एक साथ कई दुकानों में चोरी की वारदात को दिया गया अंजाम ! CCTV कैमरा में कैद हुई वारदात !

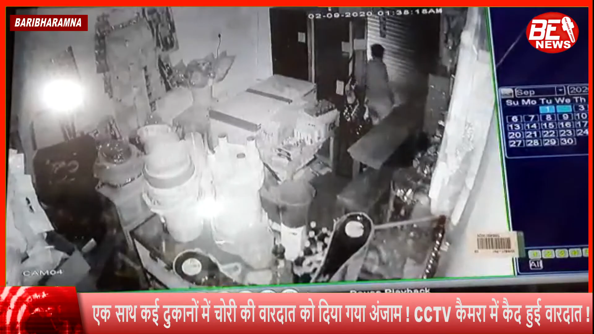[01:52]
साफ तोर पर आपने CCDV की फूटेज में देखा कि किस तरीके से चोरी को अंजाम दिया जा रहा है